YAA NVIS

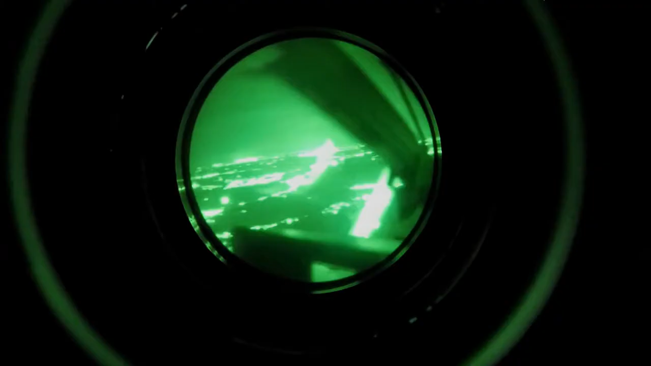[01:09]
If you imagine looking at a
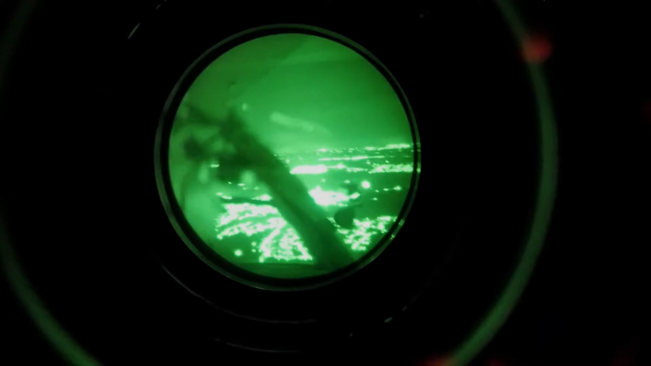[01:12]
tv screen and the only image you're seeing is in green and black that is effectively what we're seeing through the goggles.
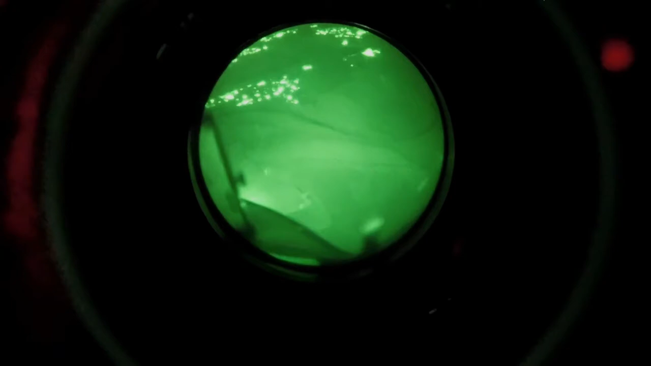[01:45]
It does look like a summer's day.
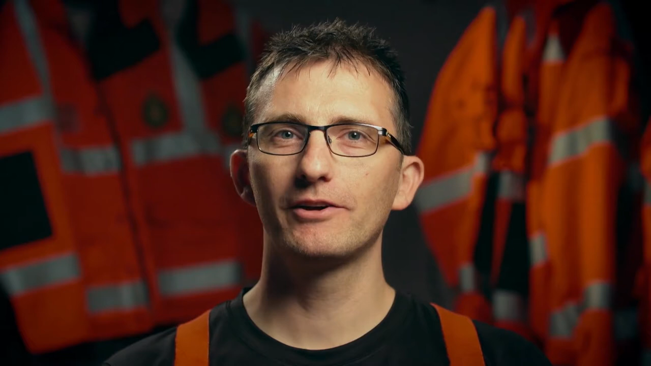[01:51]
I was quite daunted at first because we've been taught from day one of us training that we're not going to land at night time and there's a lot of obstacles we need to be able to see these obstacles.
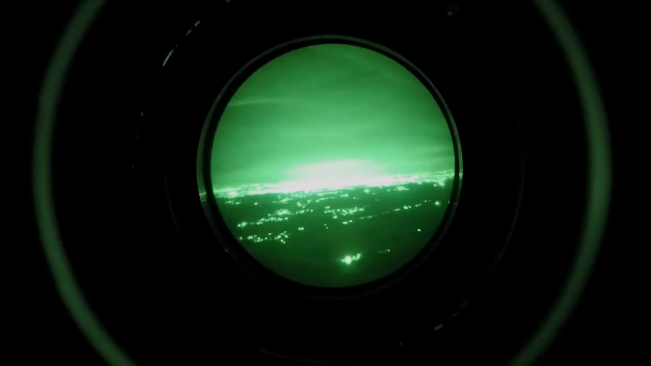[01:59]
That is the target. That's the target right here.
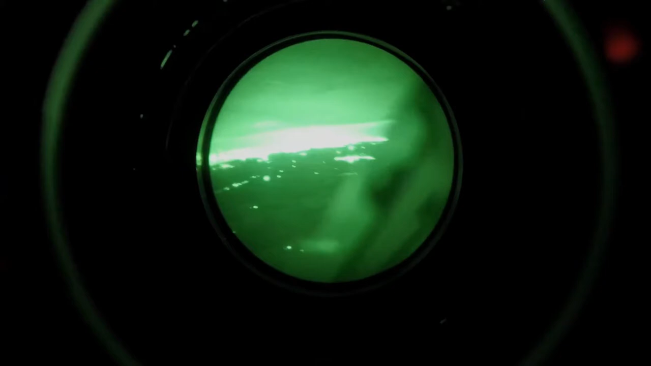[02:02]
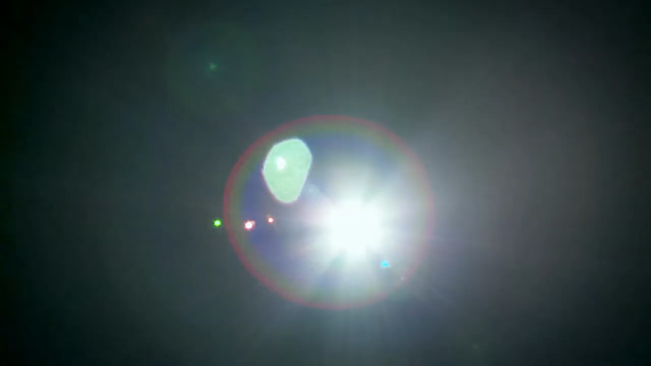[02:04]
To actually come in to a field over some trees.
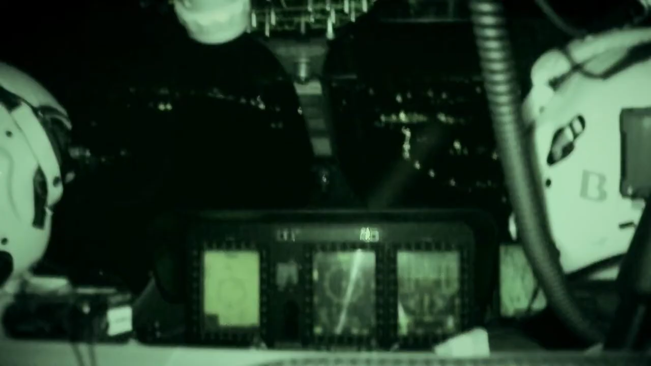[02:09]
We've got no wires that I can see. Not be able to see the slope in the ground as we come in to land.
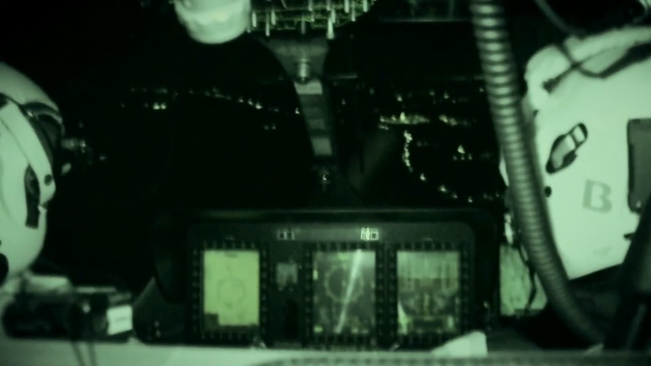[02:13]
No, I think it's safe. You can see in pitch blackness. We're going to try and identify the site. I'm going to put it in my right two o'clock.
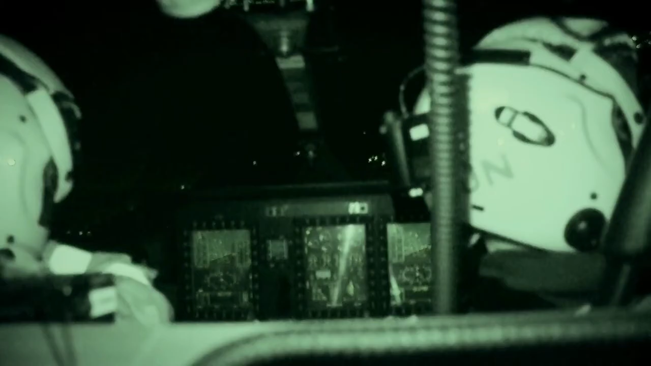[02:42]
Are we happy to commence our landing? Because ultimately that's what we're going to achieve at the other end.
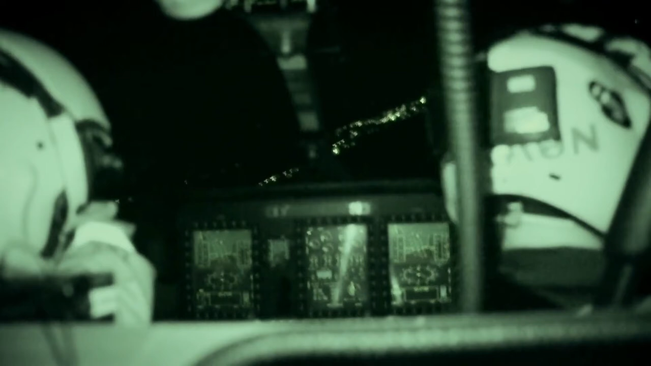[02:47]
Using the night vision goggles enables us to illuminate any light that is there through the moon or the lighting coming from the street lights so we can actually see more where we're going to go.